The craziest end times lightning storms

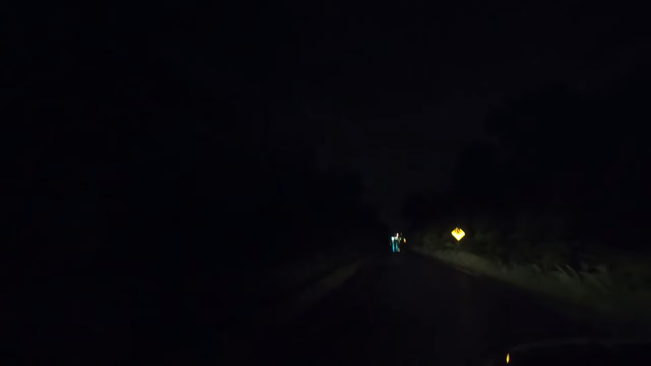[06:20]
It's a little bit of a hole here. I've got a lot of water here. You can see that, I'm on the right side.
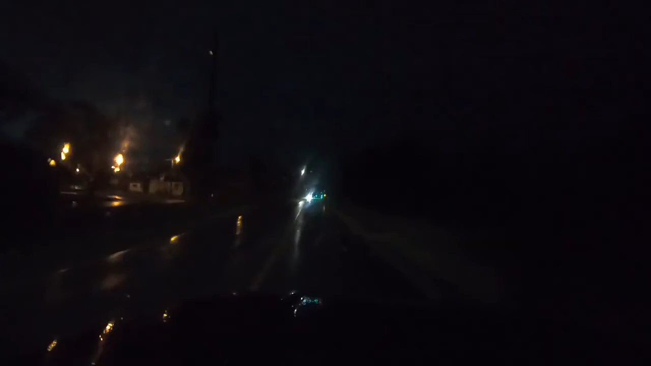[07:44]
in the last few minutes it's kind of like fall on the ground all these leaves
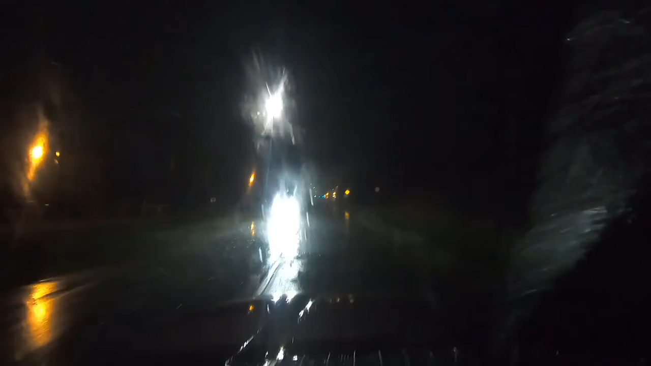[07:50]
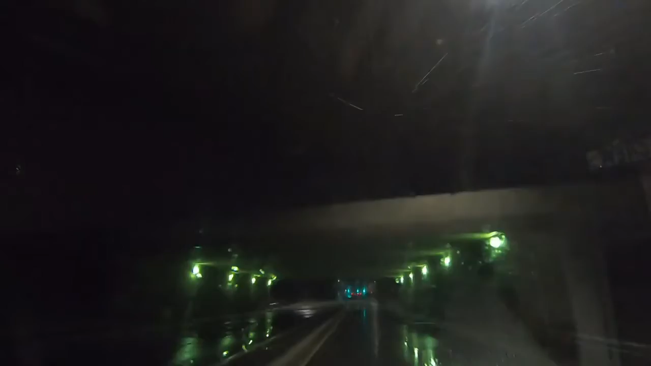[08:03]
so
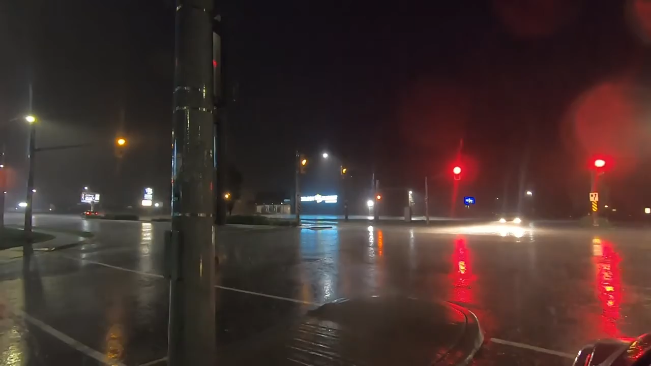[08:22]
well the surface water on the roads it's coming down pretty good
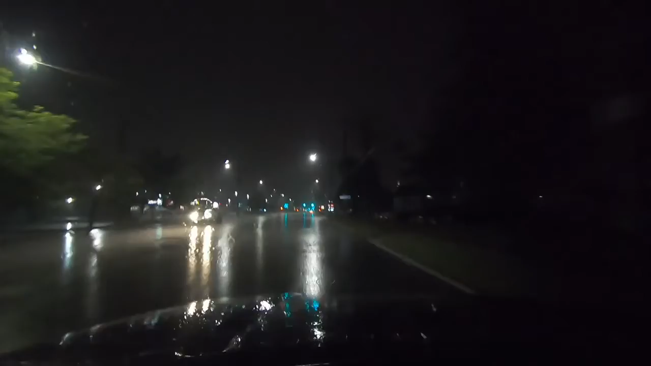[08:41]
all right coming up to the end of canada getting close to the peace bridge and the border lightning has not given up but uh not seen much uh fork lightning most of it seems to be sheet all right this is where we are right now